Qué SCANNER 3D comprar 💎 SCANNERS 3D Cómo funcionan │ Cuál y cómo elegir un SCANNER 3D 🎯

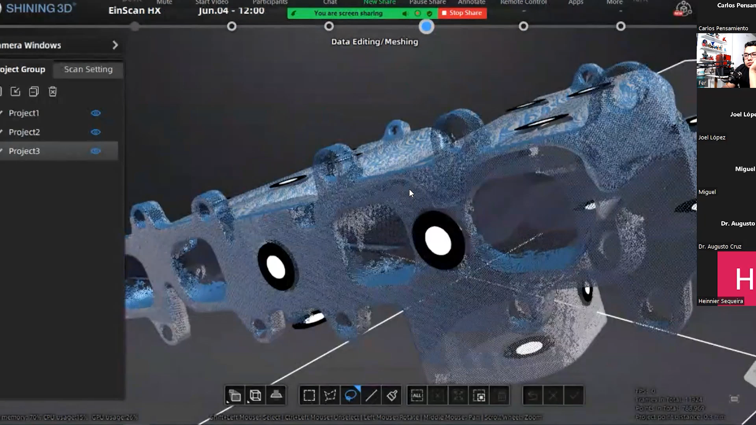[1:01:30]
En otras perspectivas quizá colocando la pieza de otra forma.
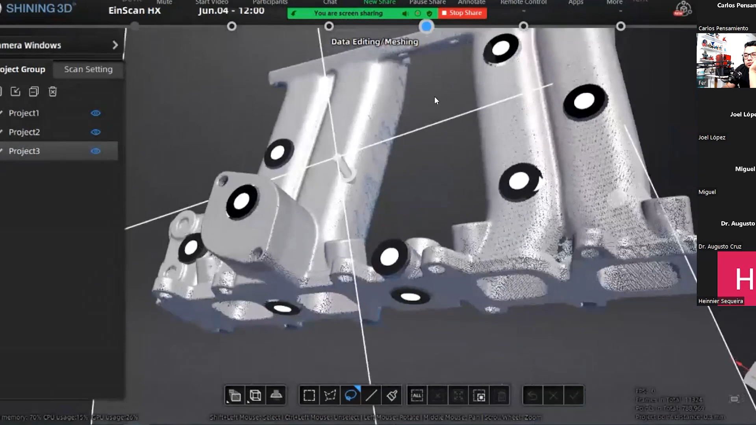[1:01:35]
Ahorita no es relevante para lo que vamos a hacer.
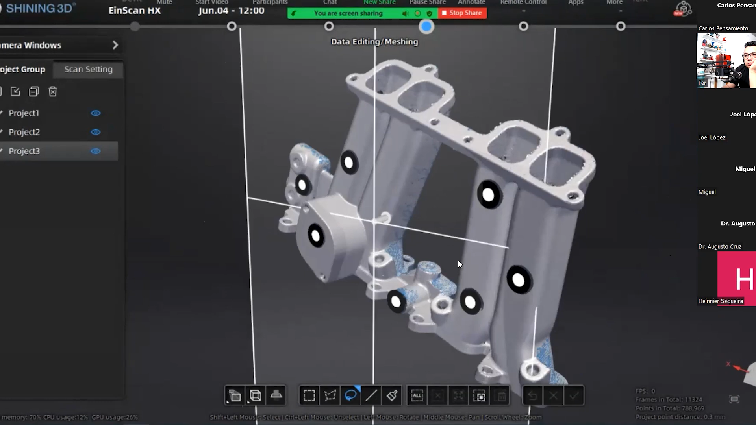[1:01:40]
Así que de aquí la información está al 50%. Está procesado solamente a la mitad. Y falta mallarlo.
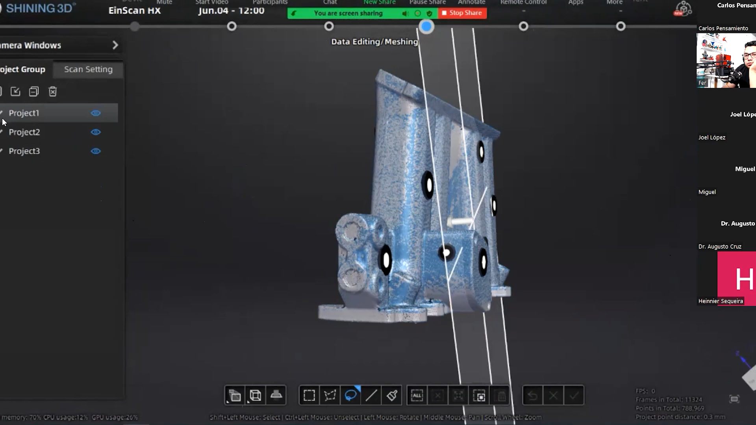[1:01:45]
Así que ya aquí vamos a Mesh Model. Y acá, por ejemplo, si vamos a imprimir en 3D, pues agarraremos el método Watertight para que sea un STL
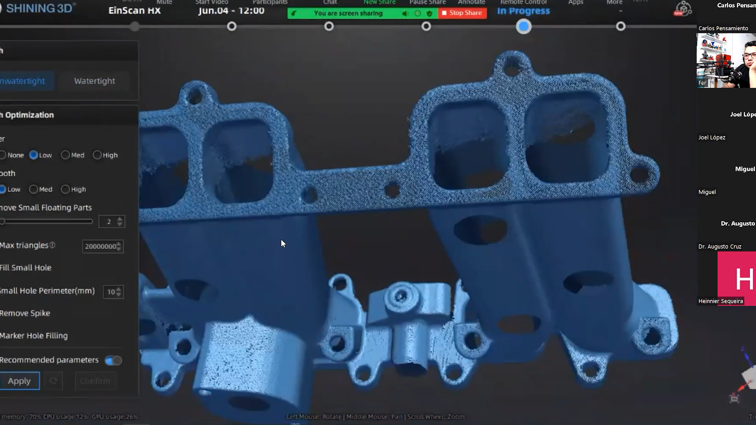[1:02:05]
Necesitamos que todo sea real, como tal cual como es el objeto.
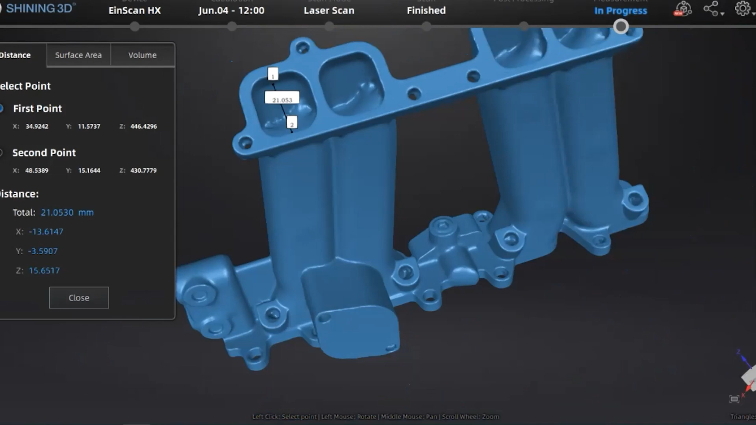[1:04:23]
de parte de CarSize, podemos ya hacer mediciones más exactas de diámetros, por ejemplo, guardarlo acá afuera.